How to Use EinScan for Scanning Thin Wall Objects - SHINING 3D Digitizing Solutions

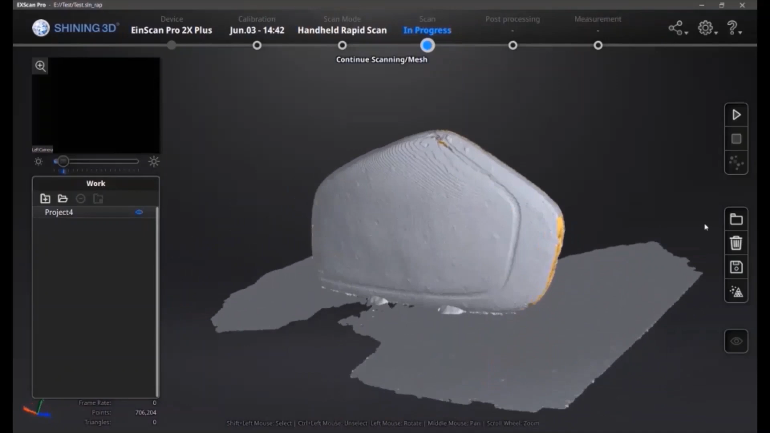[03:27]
This is saving the marker positions only.
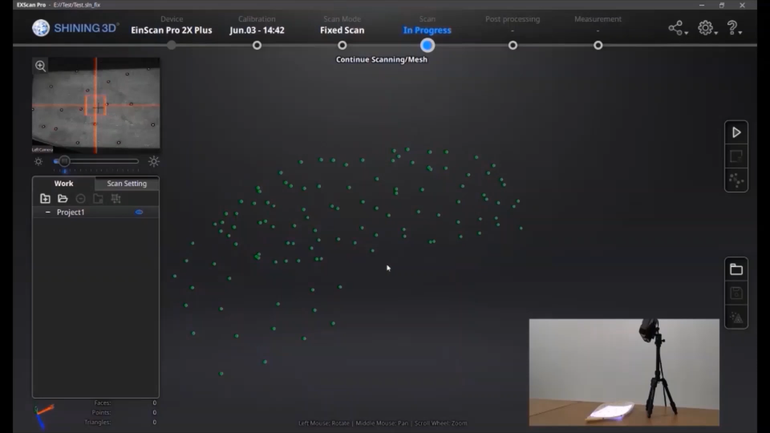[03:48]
the markers are already there to align data.
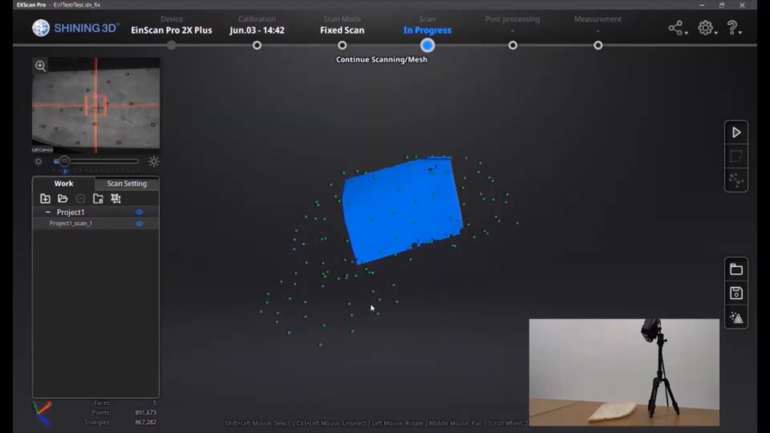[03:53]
And now you can see we do single shots frame by frame.
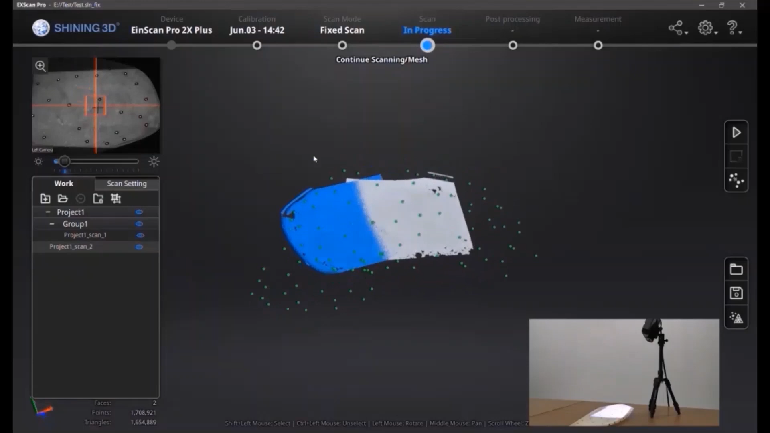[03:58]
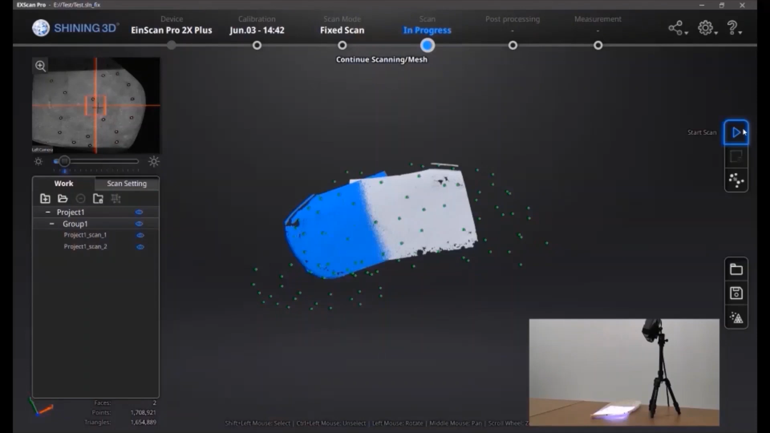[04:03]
And all the data are automatically aligned based on the frame points that we already imported in.
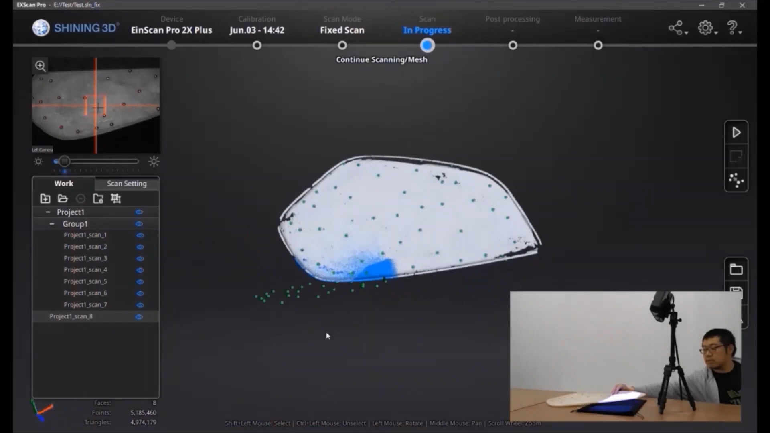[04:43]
there's no good way to align both sides of data together without this framework.
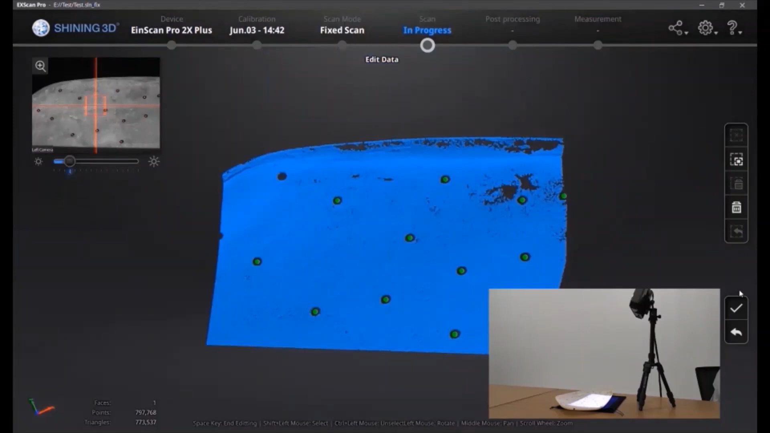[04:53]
And if you do this, if you want to use the technique that we use for the handheld scan mode,
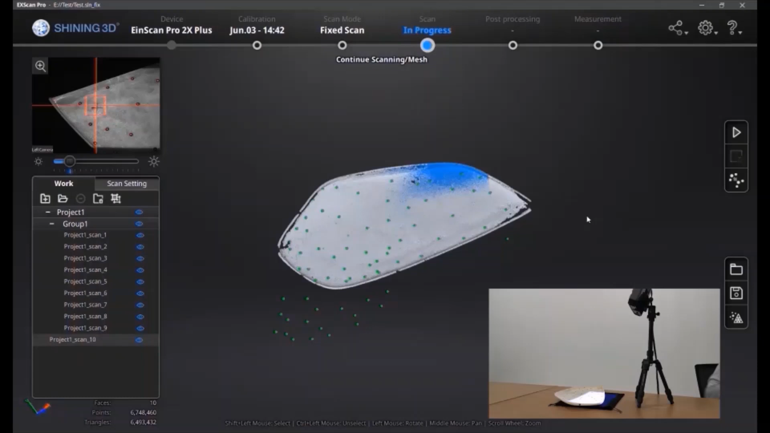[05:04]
then you have to fix the full object and move the scanner around, which could be painful.
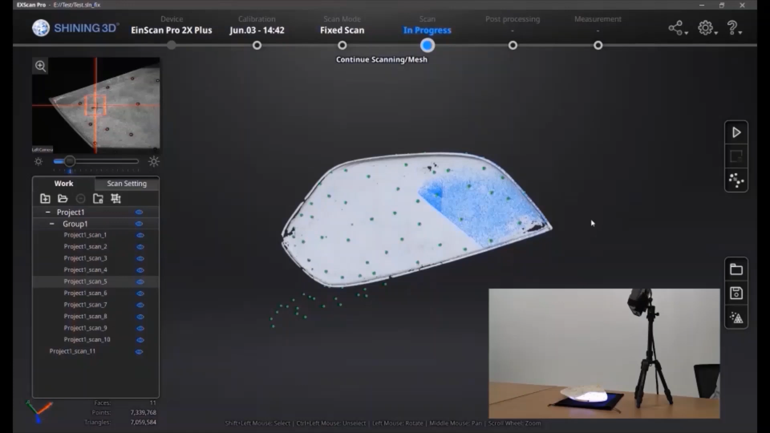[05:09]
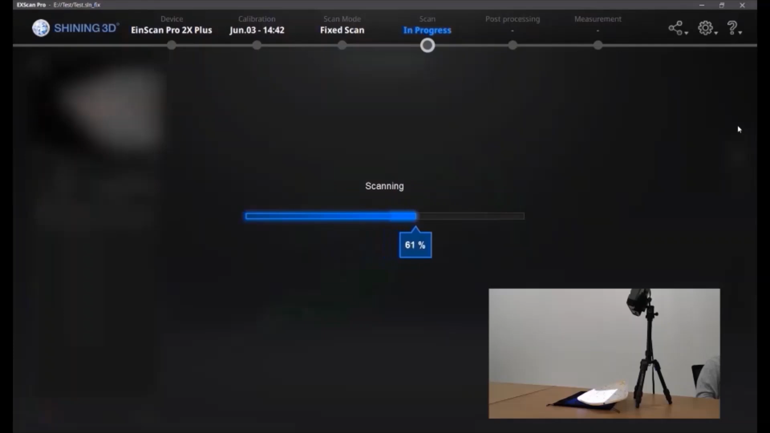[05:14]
So I'll say if you want to fix scan for this kind of thin wall object,
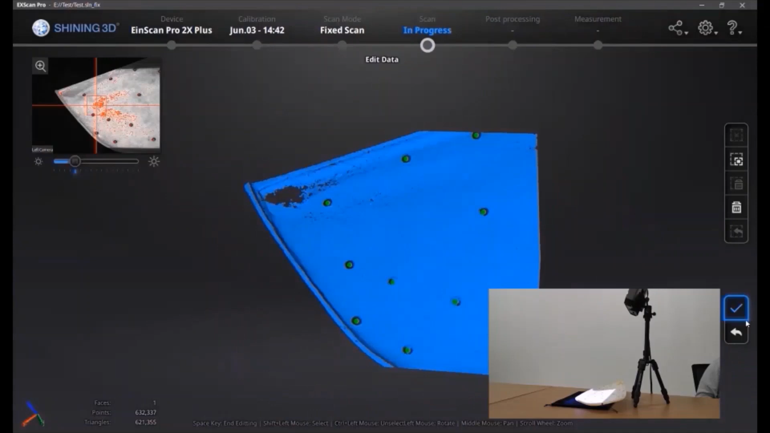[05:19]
the best solution will be to first
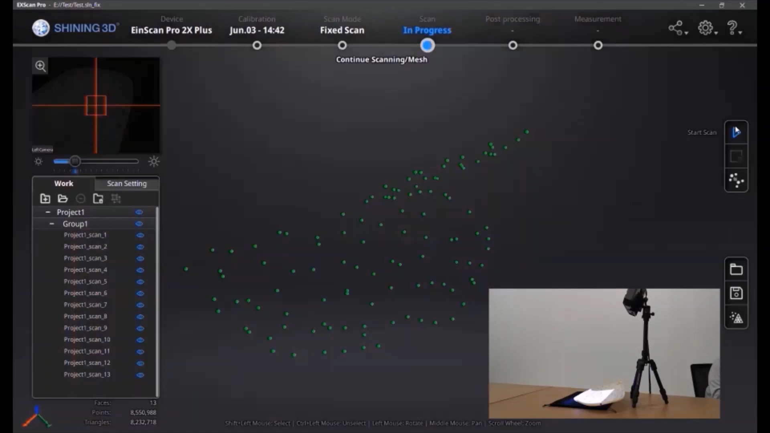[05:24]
get the full marker frame with handheld mode,
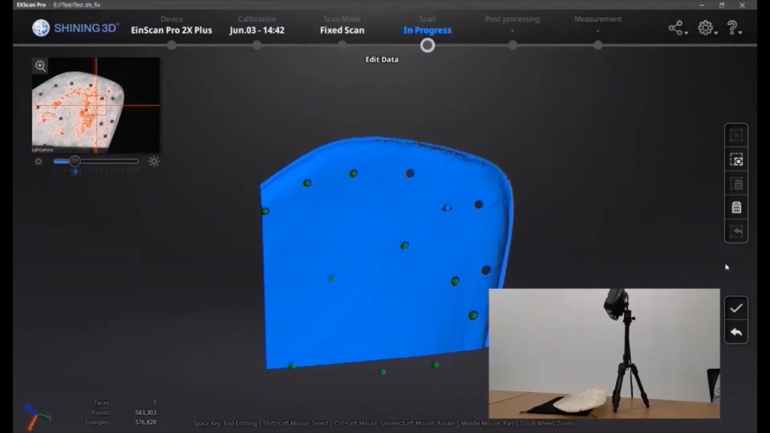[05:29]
then just output the .p3 and import into a fixed scan.
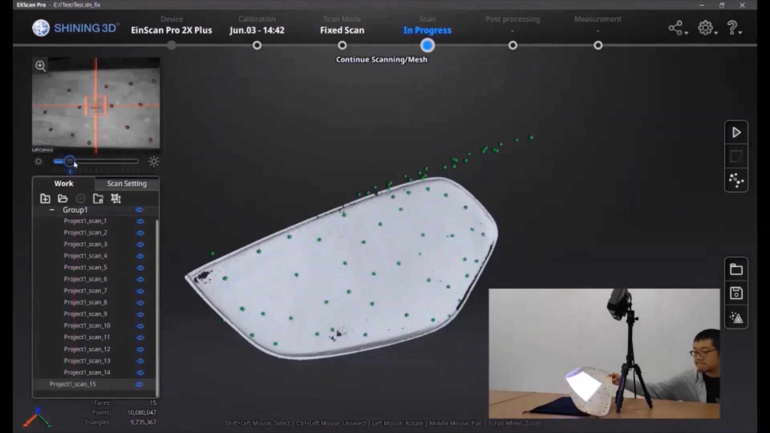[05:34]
And then you can easily do single shots and align the full thing together.
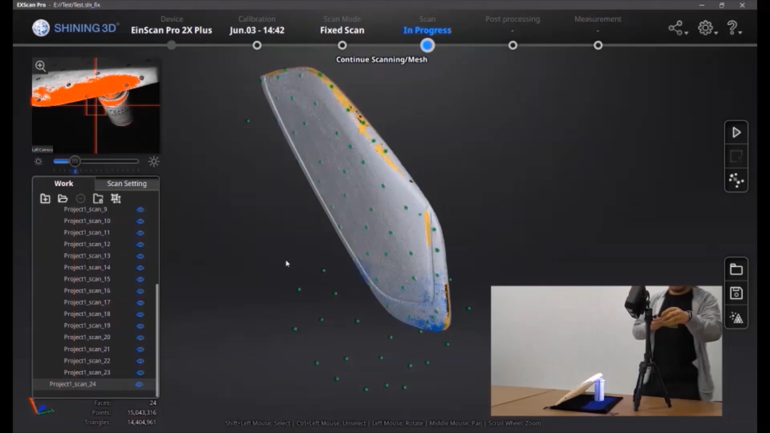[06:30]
you may find it's hard to find a good angle.
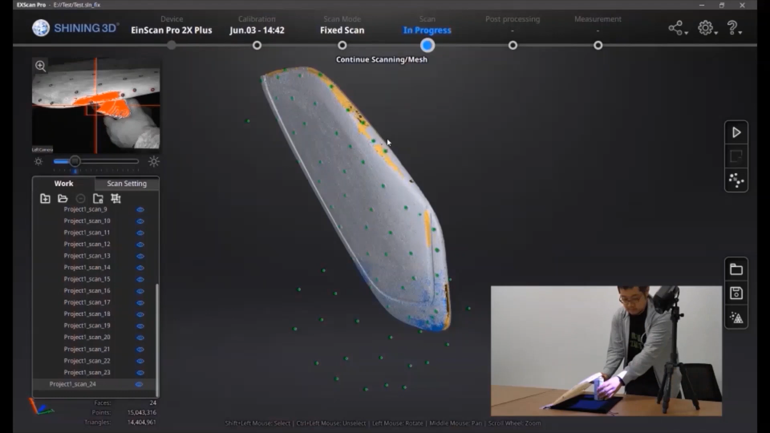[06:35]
For some angle, you can use something like what I use is a
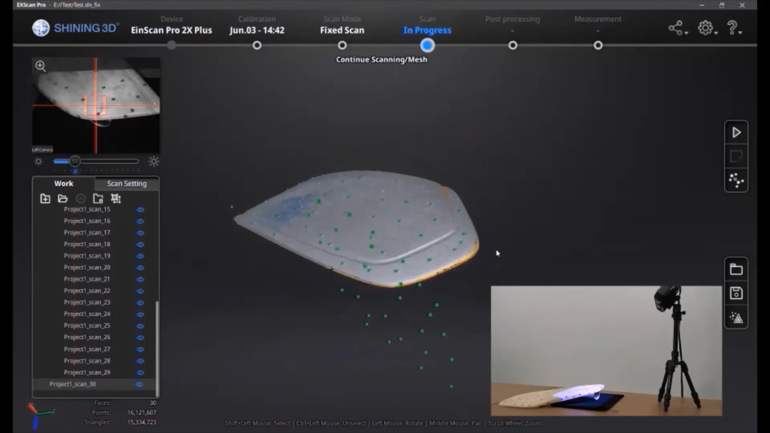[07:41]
After you feel like you get the full data,
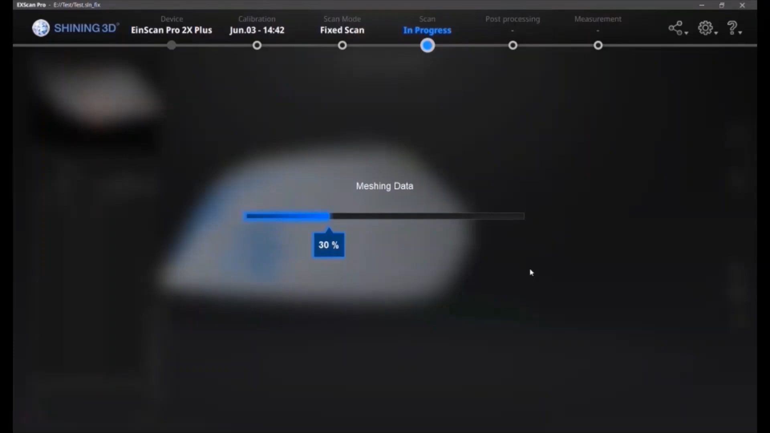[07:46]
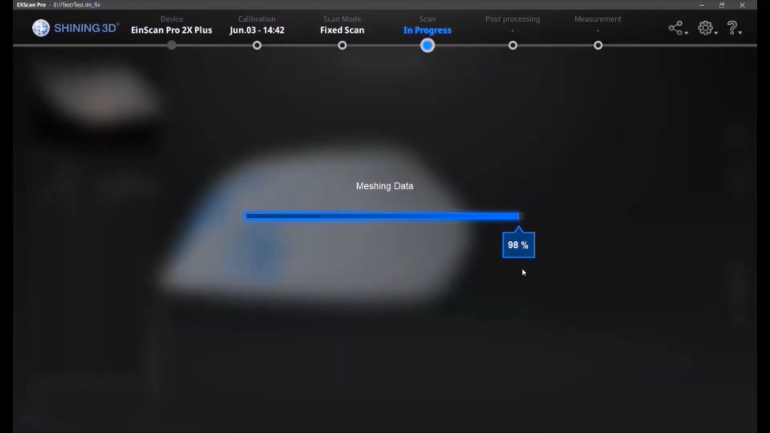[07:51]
we can select to mesh the data and of course
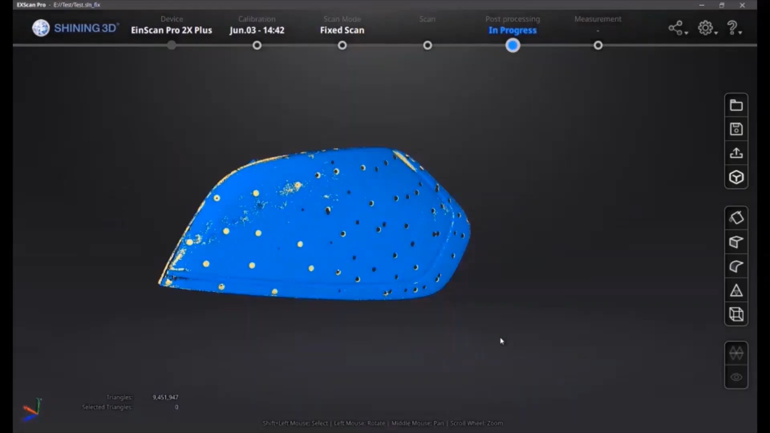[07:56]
you can later fix the holes,